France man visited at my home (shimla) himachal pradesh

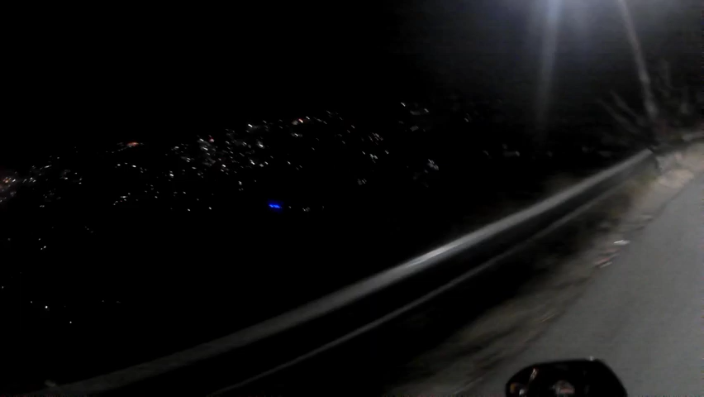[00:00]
on left left side in Sankar Motun in Hanuman temple
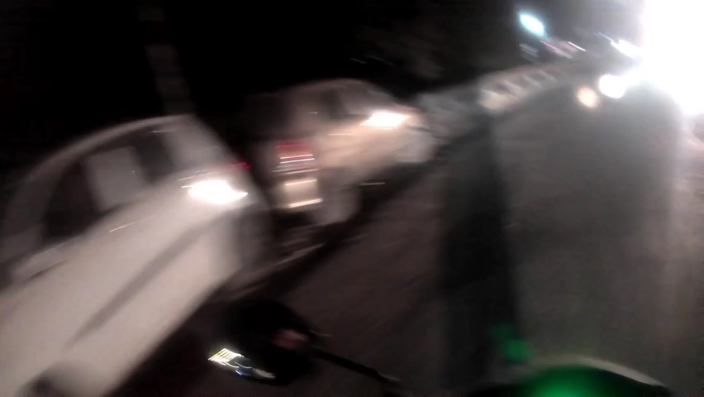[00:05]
and that is 50 meter
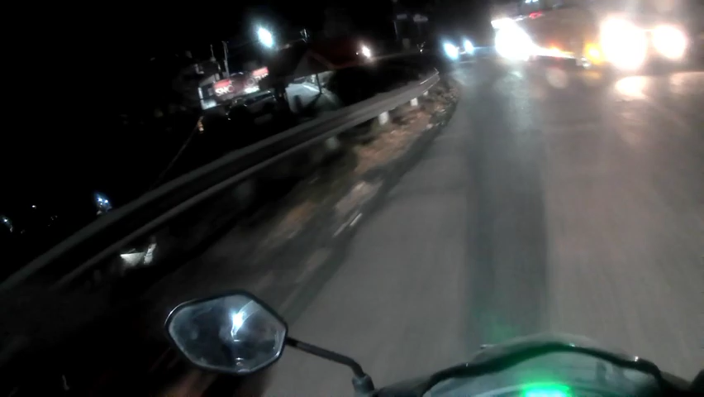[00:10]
ahead and your left side turn left side okay you
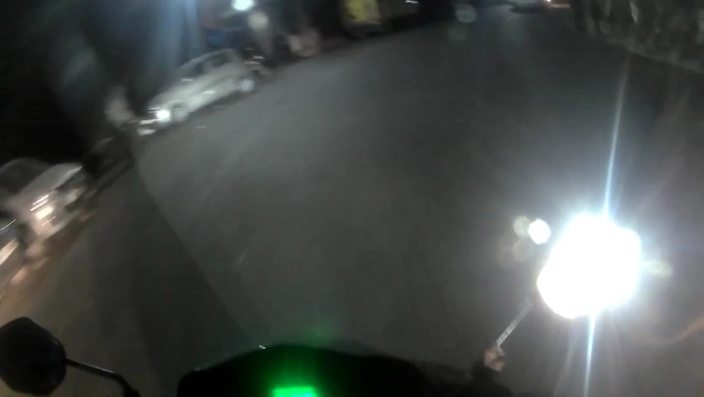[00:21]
this temple see this oh my god oh okay where is going to temple where
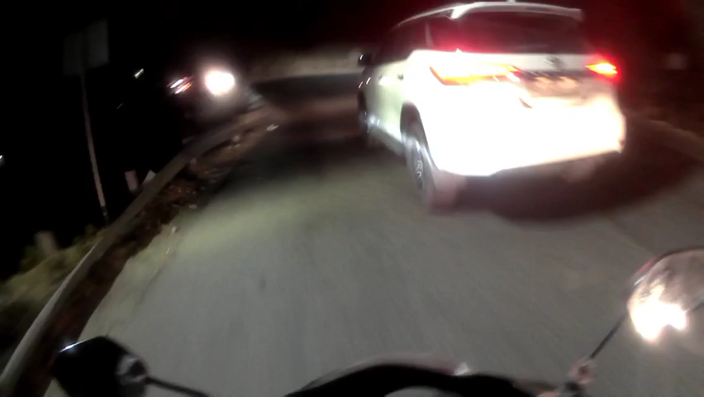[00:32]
is you going to temple is yesterday or tomorrow yesterday today
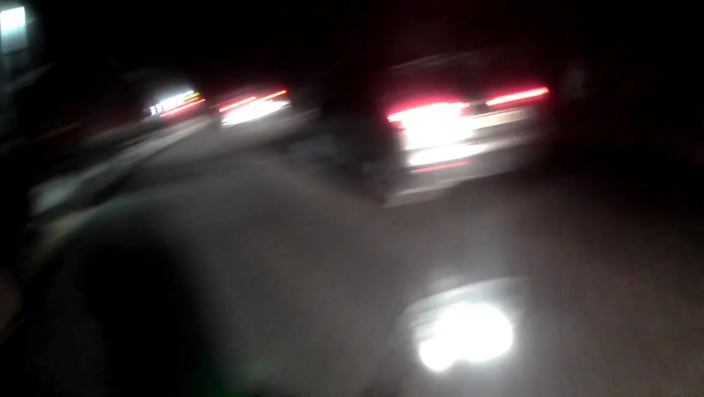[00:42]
I have a good temple okay okay on today in 7 a.m. I have approximately 7 to 8 a.m. okay and temple okay okay yeah okay Yes, you can see this car very light, so you can see that there are a lot of people here who put it in your eyes
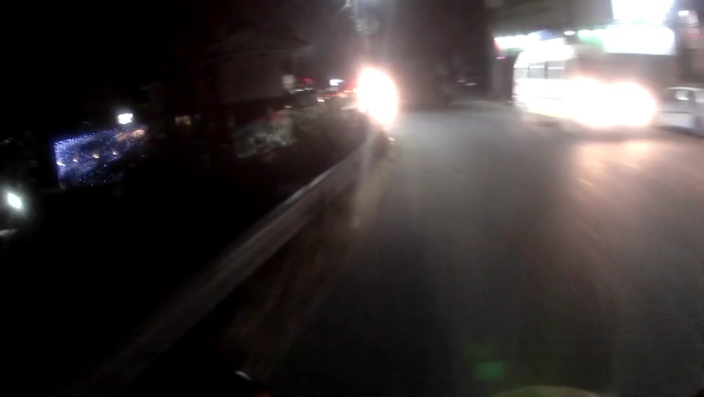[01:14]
and don't dim, low beam and don't look at it.